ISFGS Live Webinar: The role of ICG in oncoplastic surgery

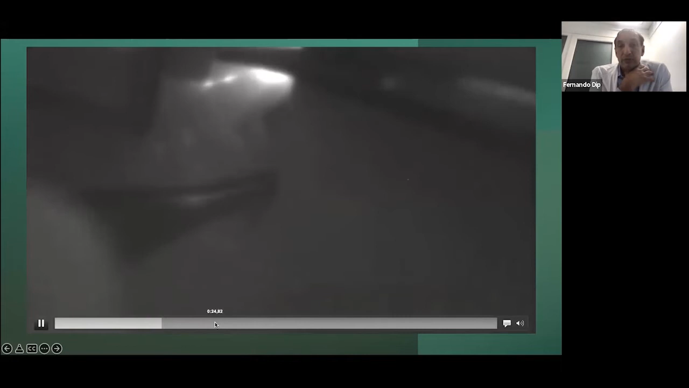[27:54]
And Alberto at the beginning showed the different modes that we can use. This is the black and white mode. Sometimes we can use an overlay.
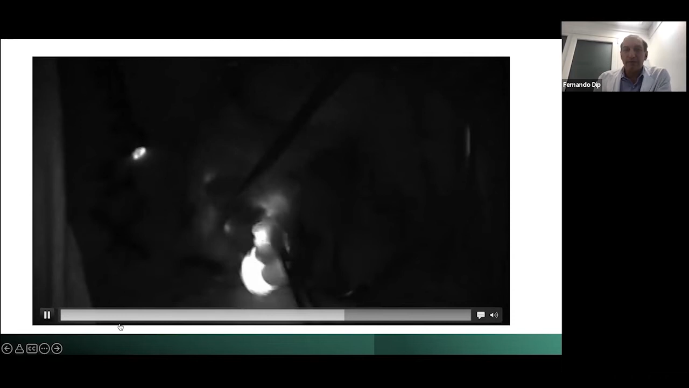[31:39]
very close to the node, and we are protecting the tissue, exactly what, you know, you are saying.